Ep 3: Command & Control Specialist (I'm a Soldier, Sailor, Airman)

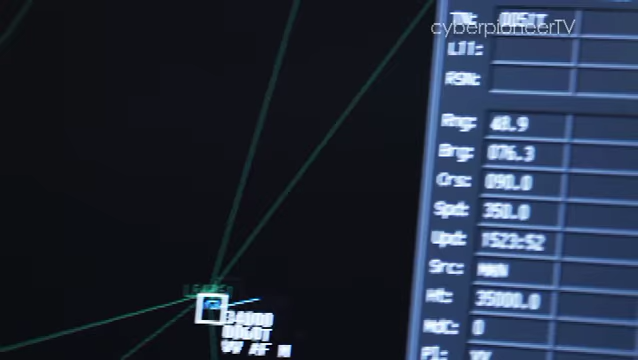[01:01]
For example, if the aircraft were to drop its altitude and increase its speed, it might mean that the threat is imminent.
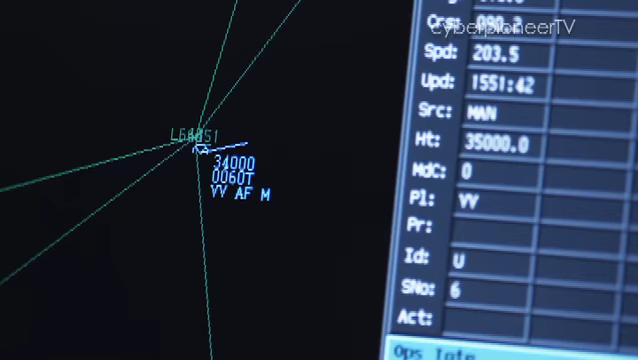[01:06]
On the right screen here shows a 2D tactical display of the battle situation.
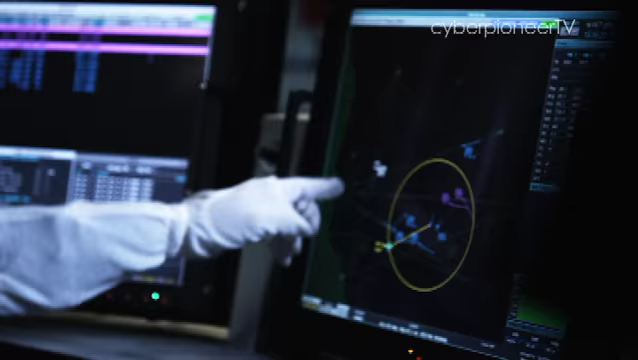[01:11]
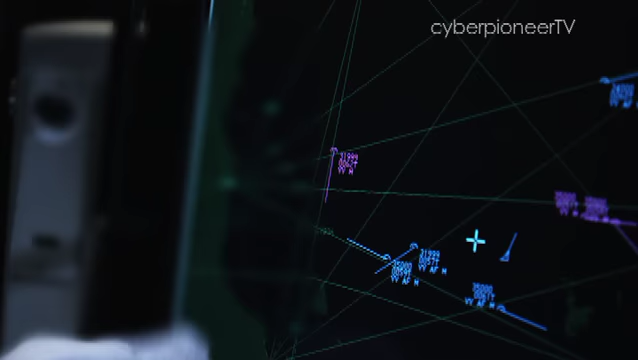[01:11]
This symbol here represents an actual aircraft.